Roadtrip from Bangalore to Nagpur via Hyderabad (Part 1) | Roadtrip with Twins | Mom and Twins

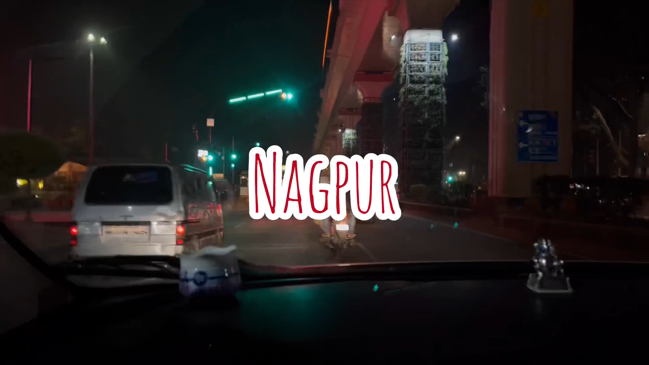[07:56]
Now we have reached Naqpur and we are going to the house.